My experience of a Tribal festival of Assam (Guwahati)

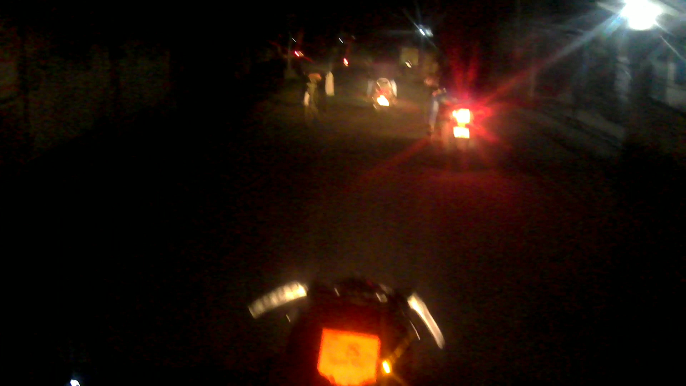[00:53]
बिरकुची के अंदर घुस चुके हैं हम लोग, ज़्यादा तो भीड़ नहीं लग रहा है।
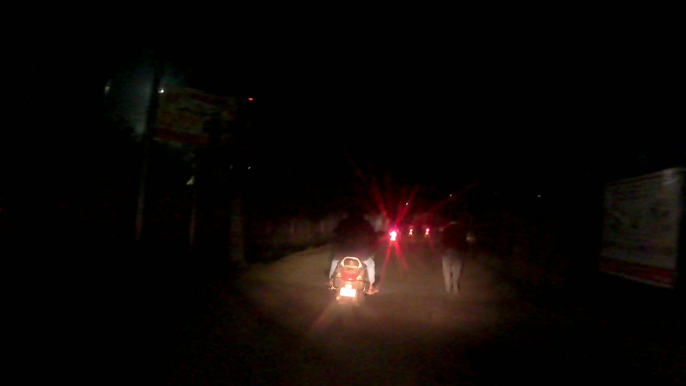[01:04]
आज फर्स्ट दिन है शायद, इसलिए ज़्यादा आदमी आया नहीं होगा, कल परसों से होगा अच्छे से।